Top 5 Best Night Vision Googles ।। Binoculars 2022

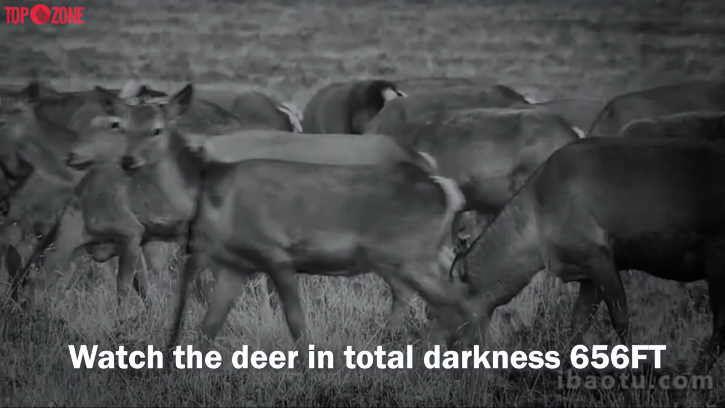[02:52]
is capable of seeing more than 984 feet in complete darkness the 850 nanometer infrared illuminator and 7
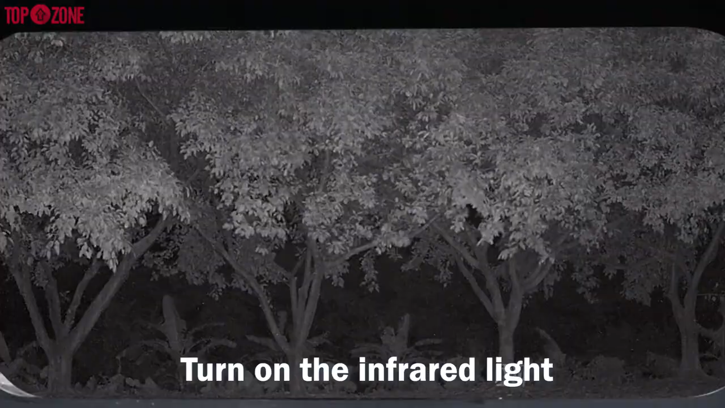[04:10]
search and rescue and video recording in case of continuous light change
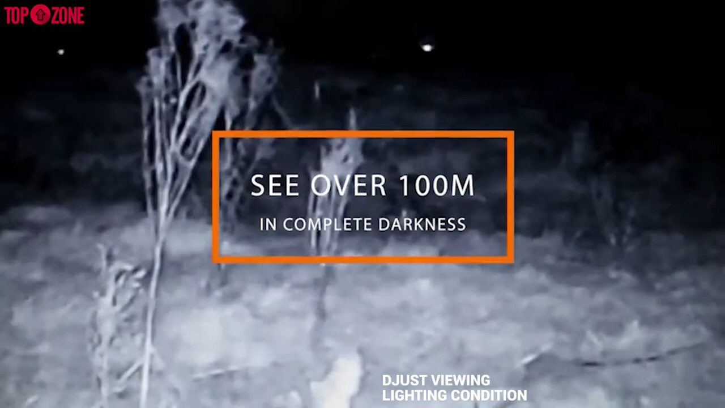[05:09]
conditions therefore with the built-in ir illuminator you can see in total darkness and
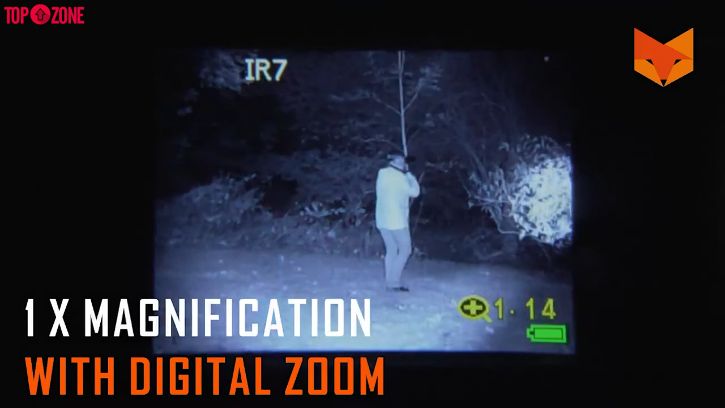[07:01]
is a one-time zoom digital goggle set it